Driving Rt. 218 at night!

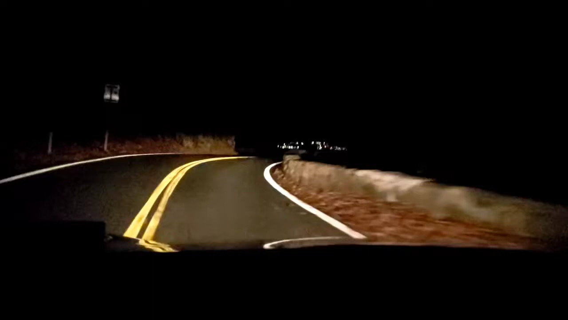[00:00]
218 at night. Oh my god, what a trip. Windy too. Somebody's still up in the woods. Car in the parking lot.